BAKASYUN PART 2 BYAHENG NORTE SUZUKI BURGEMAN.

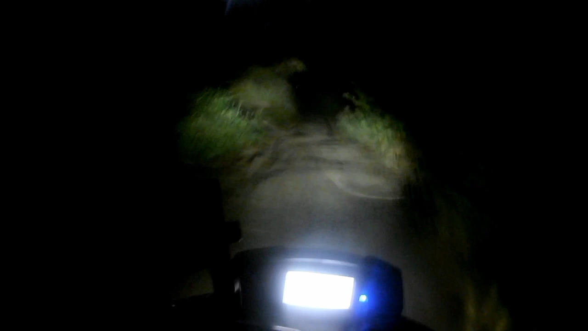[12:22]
Tingnan nyo naman yung daanan dito mga paps. Sobrang tarik, tapos lubak-lubak pa yung daan as in. Natal ni mga kalayan na may dumadaan pala dito sa sakyan mga paps.